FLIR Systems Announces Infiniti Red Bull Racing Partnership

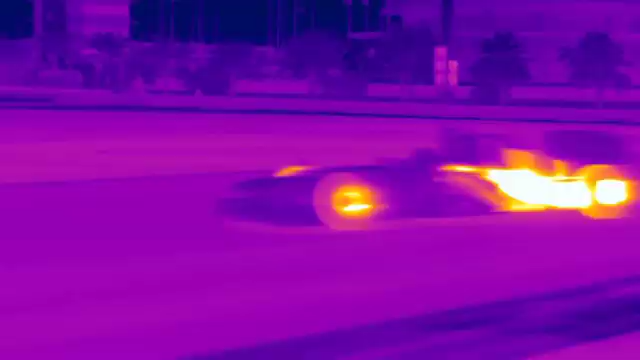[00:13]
to the team to give
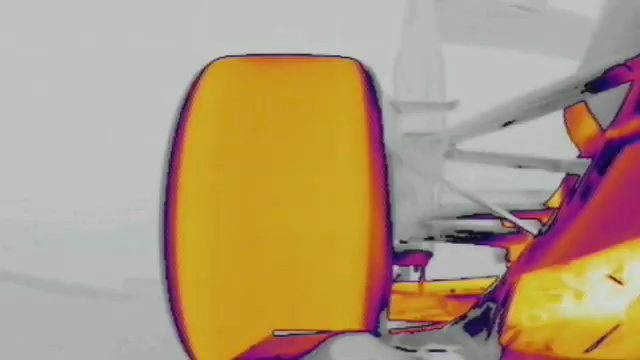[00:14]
them unique insights into the thermal characteristics of their 2014 challenger, the RB10.
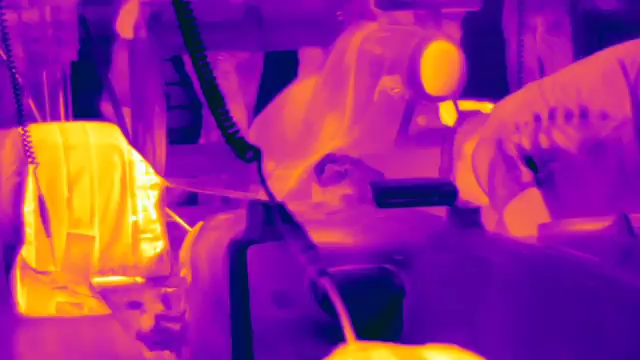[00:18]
New 1.6-liter V6 turbocharged engines with dual-energy recovery